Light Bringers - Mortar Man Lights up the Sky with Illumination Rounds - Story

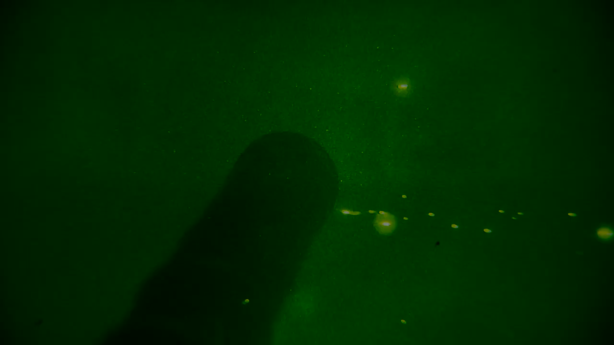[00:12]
Nighttime in southern Afghanistan can be dangerous,
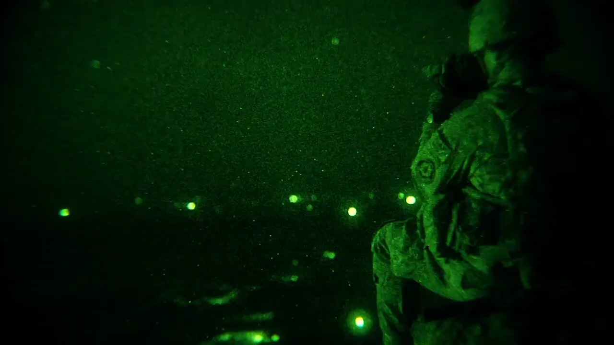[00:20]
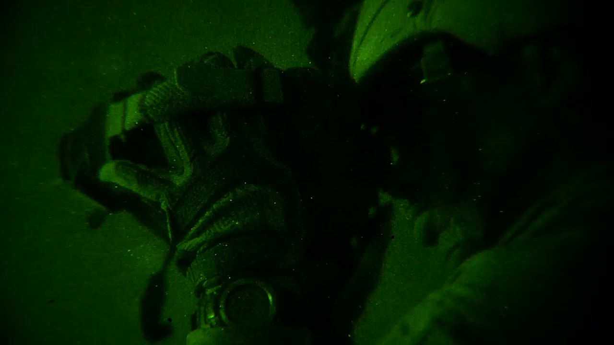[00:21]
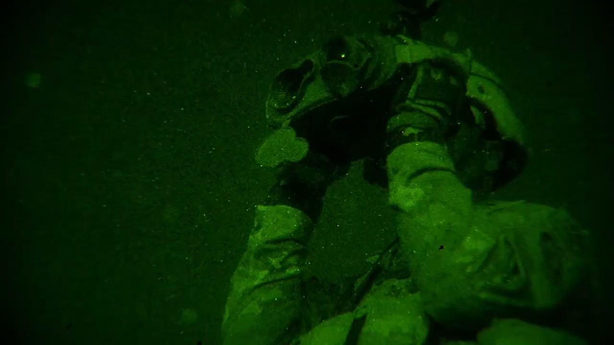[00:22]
And sometimes spotting them can be difficult, even with night vision.
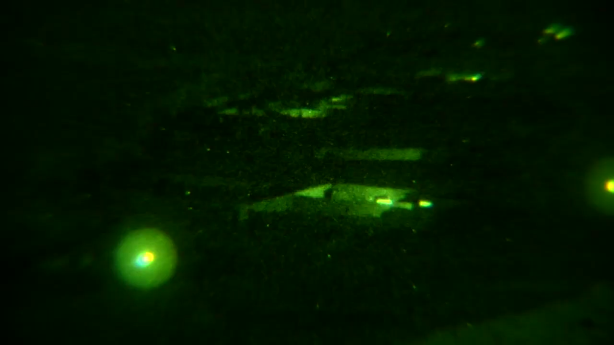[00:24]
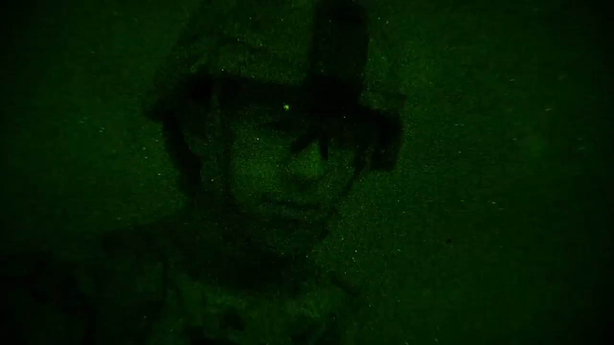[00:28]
So that's when they call in Sergeant Jonathan Speth, a mortarman attached to Ghost Platoon 4-2 with the 2nd Calgary Regiment.
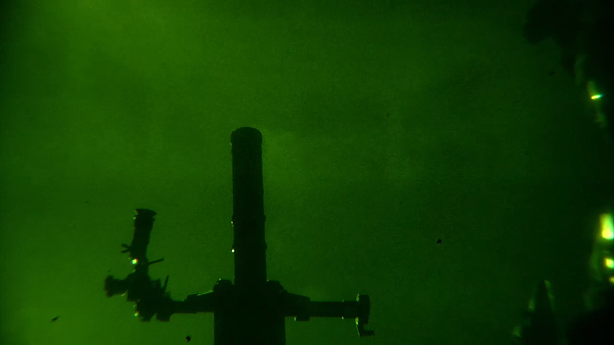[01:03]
And when it comes to actually firing the mortars, Speth said it's pretty simple.
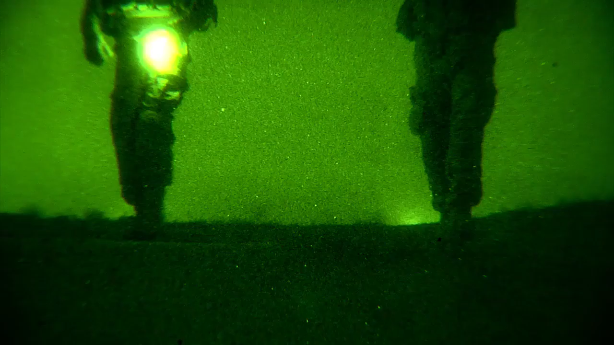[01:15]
set up a reference point that we know will not change position that
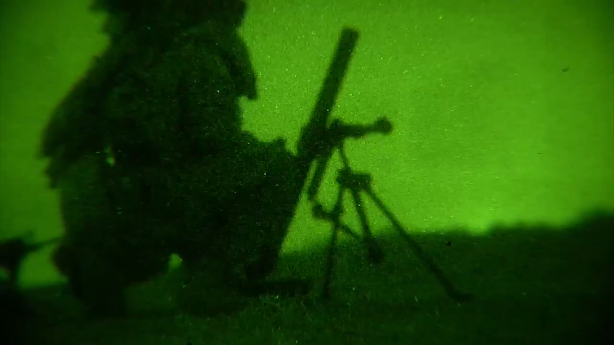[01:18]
we can aim off of in order to shift our cannon to